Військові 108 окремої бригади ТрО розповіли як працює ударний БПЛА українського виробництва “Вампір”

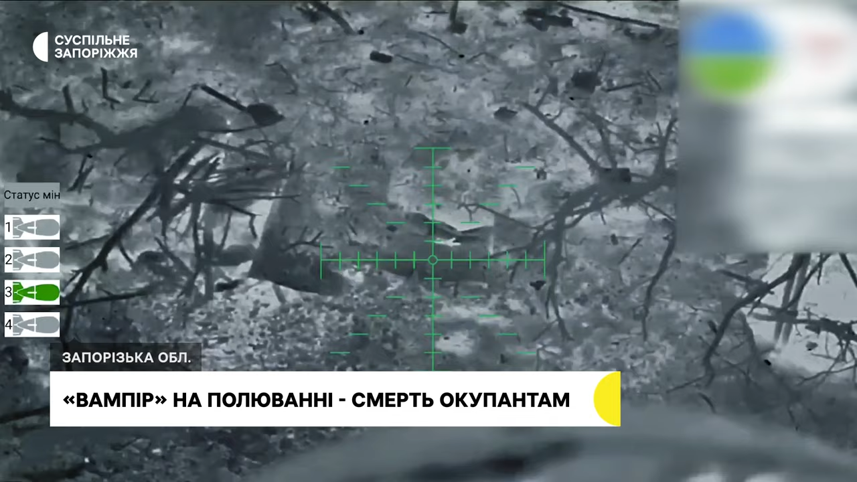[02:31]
Тобто, він не індивідуальний вбивця. Він працює по великому радіусу радження і скидує доволі такі важкі, серйозні бомби. Варіативність надзвичайно велика. Тобто, трошки там підковиряти і можна повісити, що завгодно, аби вага відповідала його під'ємній силі.
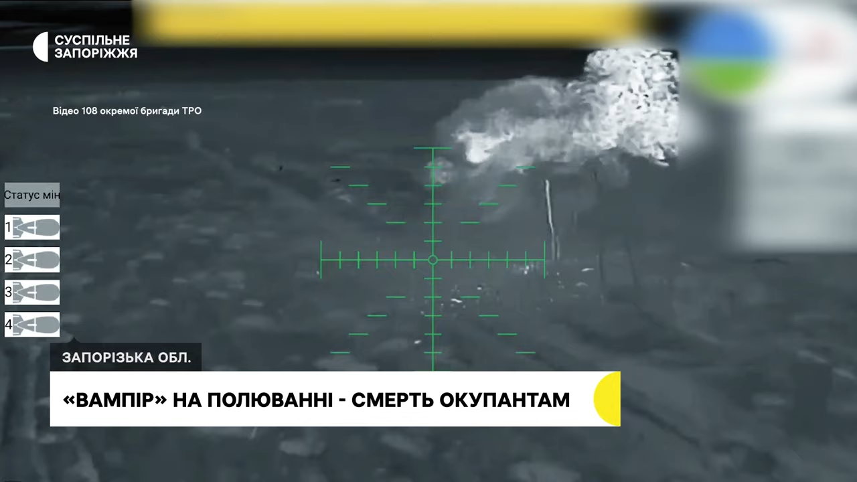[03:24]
І борт вилітав навіть, там, сволом'я з диму, але повертався.